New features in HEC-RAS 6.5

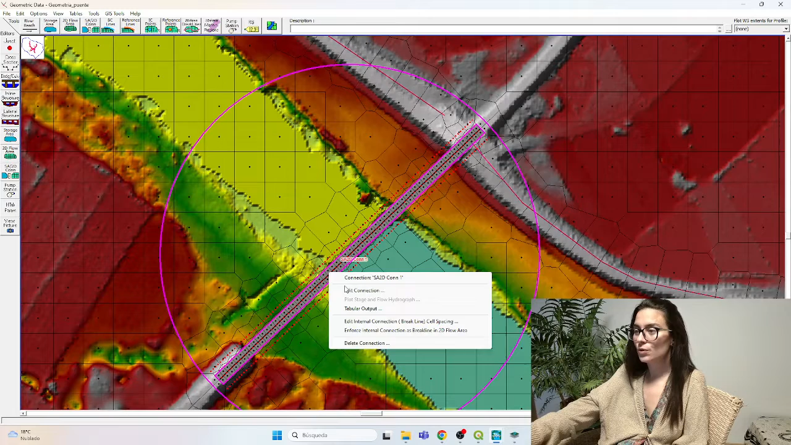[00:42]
we could go to Edit Connection Options, SKU Bridge Data, and here we could set, for example, 45. And what does this do is to create